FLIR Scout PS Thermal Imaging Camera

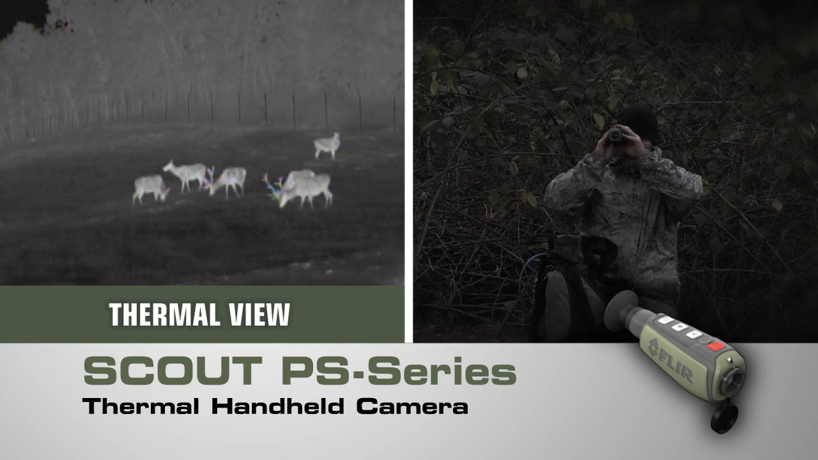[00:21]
Scout PS series compact thermal handheld camera from FLIR with crisp clear thermal imagery palm-sized portability and straightforward operation only FLIR know-how can bring you night vision technology this revolutionary now lighter smaller and amazingly affordable like
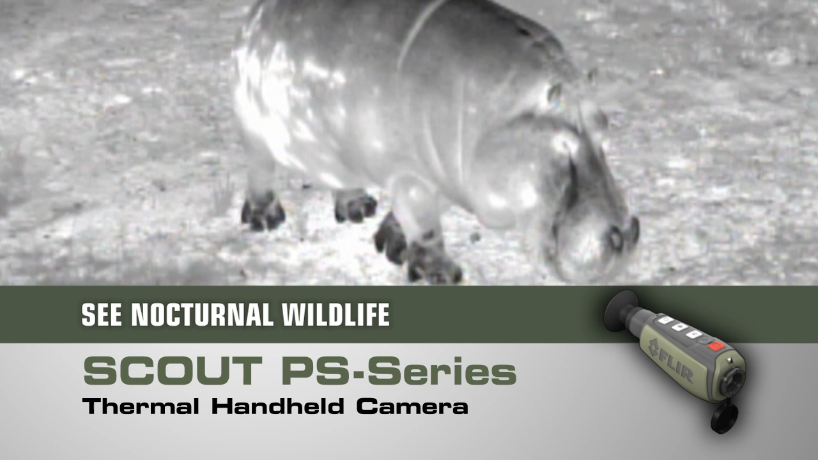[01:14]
find members of your party who might have strayed off trail spot lost livestock down game or pets peer deep into the woods or heavy underbrush to
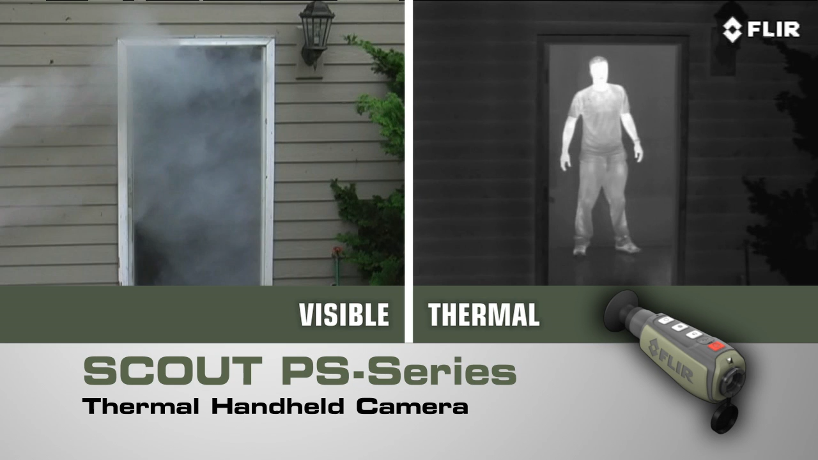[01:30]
smoke and trail dust and the Scout PS series isn't just for the trail there are dozens of at home on the water or on-the-go uses too if you can't bear to miss a thing while exploring the great outdoors you need a Scout PS series